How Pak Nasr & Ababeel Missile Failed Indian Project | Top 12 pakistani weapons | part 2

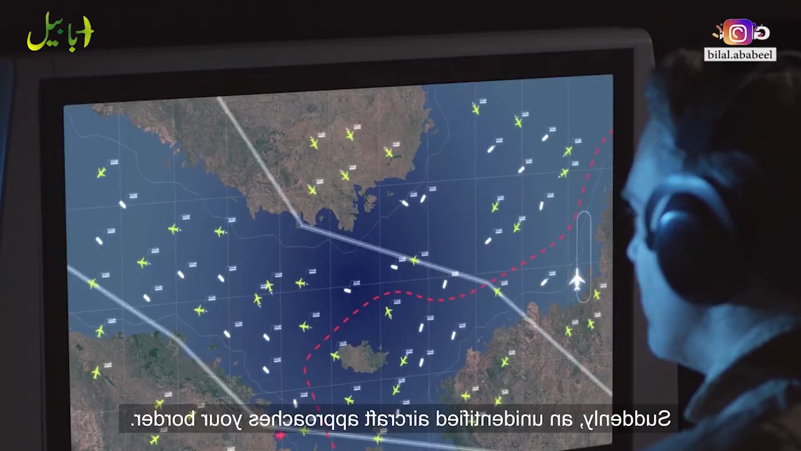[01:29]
ایرکرافٹ یا ویکلز آ جائے تو یہ آپ کو بتائے گا کہ یہ دشمن کا نہیں بلکہ اپنا